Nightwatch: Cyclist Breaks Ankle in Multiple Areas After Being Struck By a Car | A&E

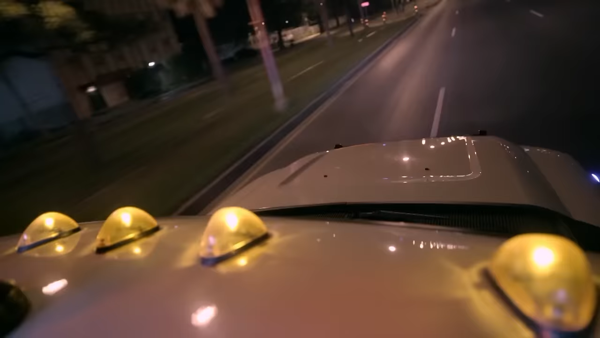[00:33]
All right, it looks like it might be on the other side, though. I see Plashy's up there. Okay. Well, that's a bunch of damage from a vehicle.
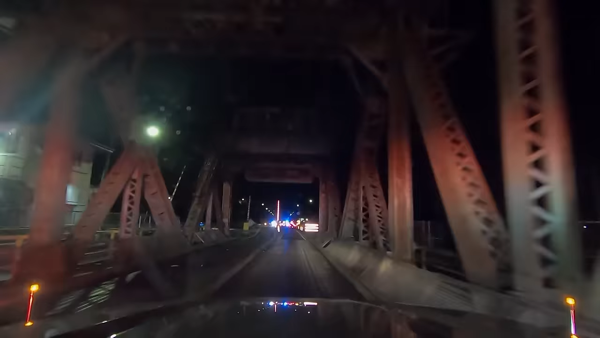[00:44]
That's a bunch of car parts. Boy, that's just all kind of messy.
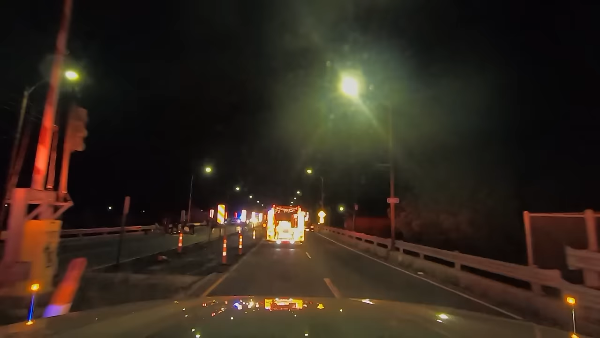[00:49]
Okay, this guy is laying down over here.